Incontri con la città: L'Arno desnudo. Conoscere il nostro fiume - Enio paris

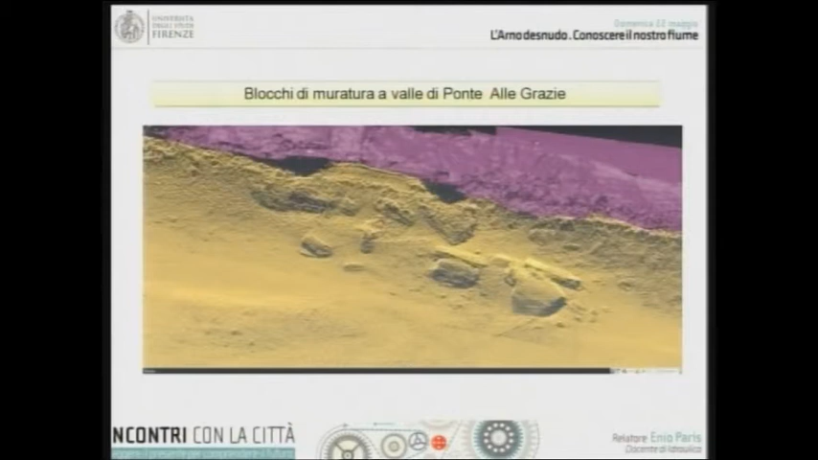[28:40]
non si sa di preciso che cosa siano può darsi che siano relitti delle macerie a seguito dei bombardamenti della della seconda guerra comunque questo è quello che è stato rilevato è stato rilevato anche per esempio le ondulazioni della sabbia sul fondo dell'Arno
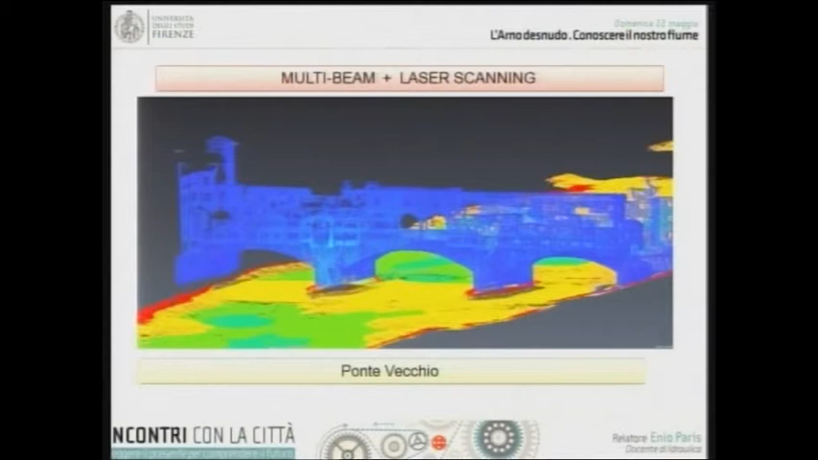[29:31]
profondità in particolare il rosso sono le zone a quota più alta mentre in azzurro via via azzurrino chiaro fino al bianco sono le quote a profondità più bassa questa è un'altra visione del Ponte Vecchio dove si vede bene la platea
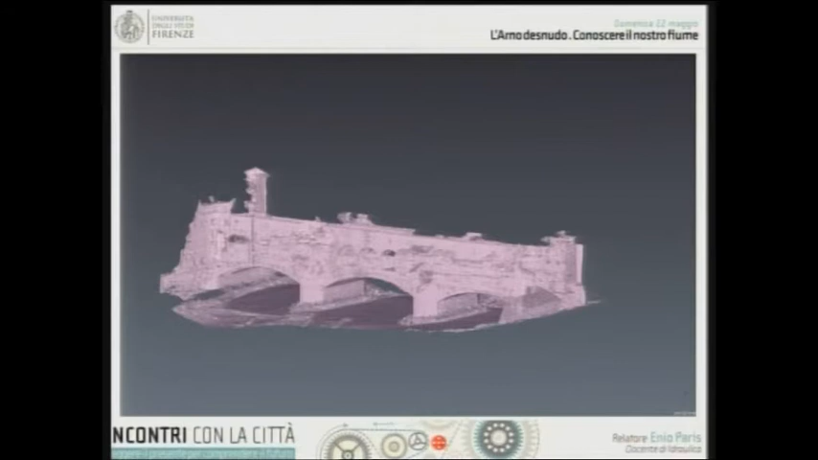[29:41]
su cui poggiano le pile del ponte stesso platea che è stata oggetto di ribassamento come vedremo più avanti questo è il ponte visto invece da valle qui si vede bene il bordo della platea su cui poggiano le pile e l'escavazione che si ha subito a valle vedete qui
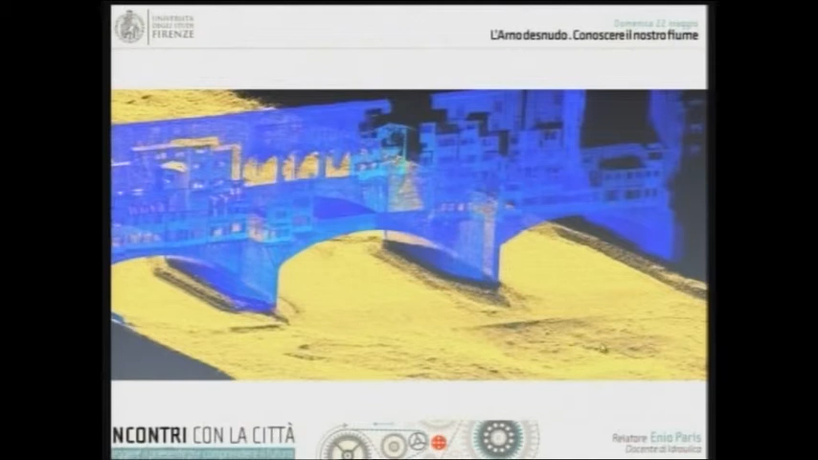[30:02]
questa erosione a valle della platea questo invece ci
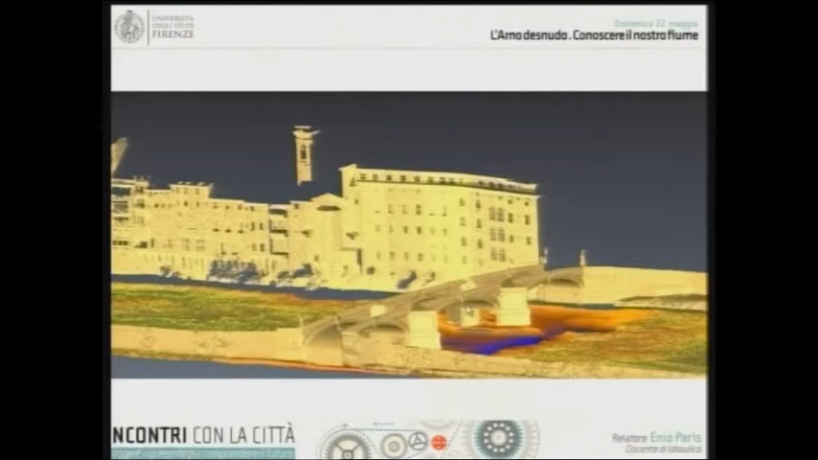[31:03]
se ci fate caso adesso ve lo faccio vedere in dettaglio qui sull'arcata centrale c'è questa scultura qui che è la testa di un ariete che in questo caso sta guardando verso occidente ora qui si vede ancora si vede qui vi ho fatto rivedere i colori di nuovo per farvi apprezzare le zone erose e le zone in in deposito vedete queste sono zone di deposito queste sono zone di erosione
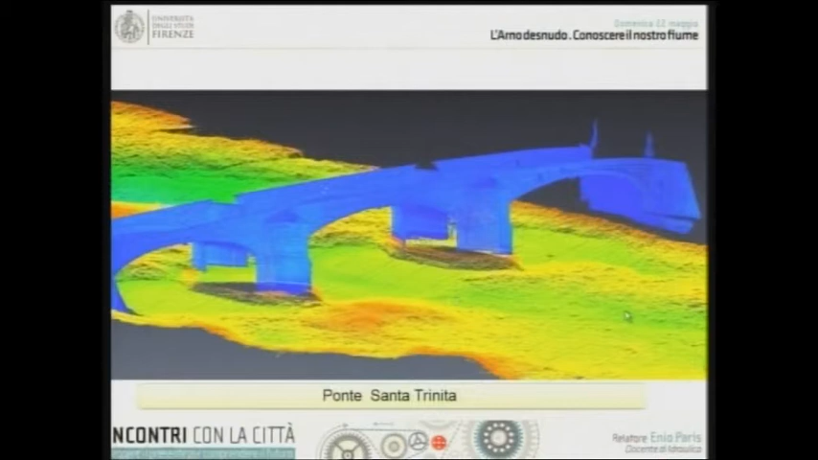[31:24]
ecco la testa dell'ariete invece che è rivolta questa verso oriente ce n'è una verso
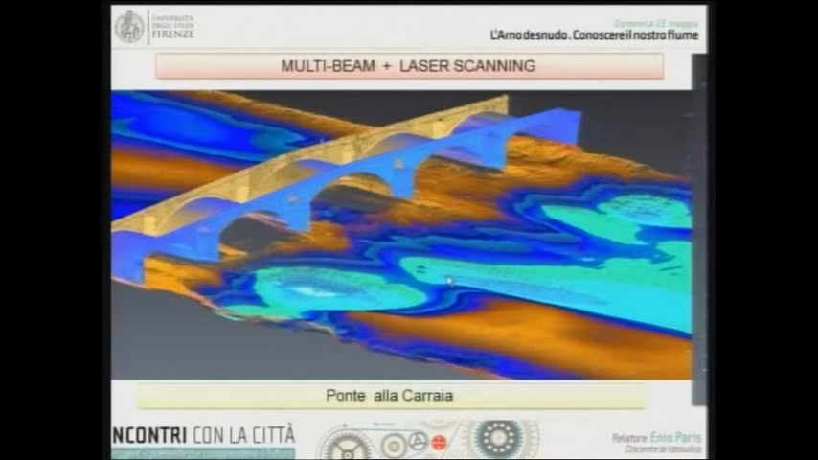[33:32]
intorno a 32-33 mentre il rosso sta intorno a 42 quindi fra il rosso e il bianco c'è una differenza di quasi 9 metri quindi questa profondità qui siamo sull'ordine dei 9 metri qui siamo intorno ai 7 metri 6-7 metri ed ecco qui avete la gradazione dei